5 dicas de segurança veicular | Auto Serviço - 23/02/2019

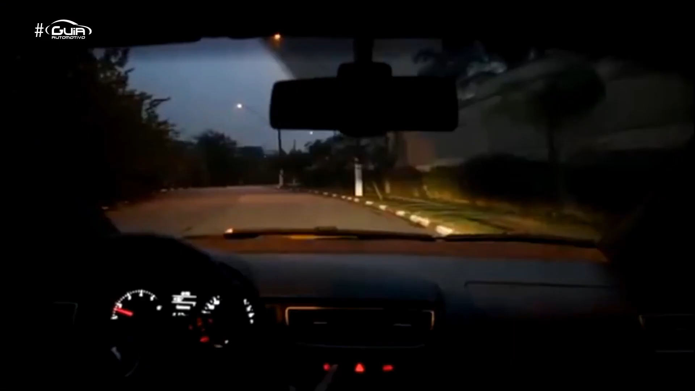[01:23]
o farol de neblina alcança pouca distância, pois o objetivo é iluminar num nível mais baixo que o farol principal.